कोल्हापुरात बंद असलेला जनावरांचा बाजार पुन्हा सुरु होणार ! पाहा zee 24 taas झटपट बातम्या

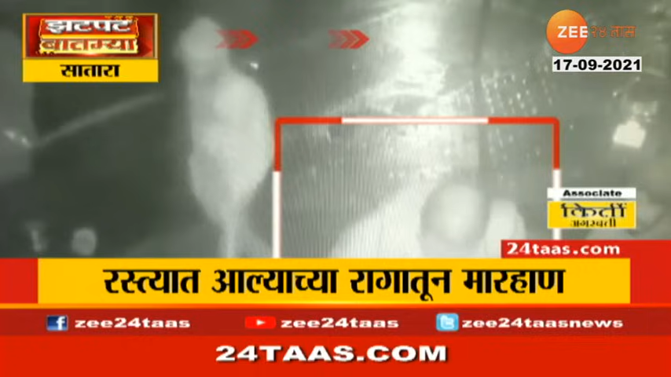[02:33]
हा सगळा प्रकार CCTV कॅमेरात चित्रित झालाय. सातारा पोलीस या दुचाकी स्वाराचा शोध घेत आहेत.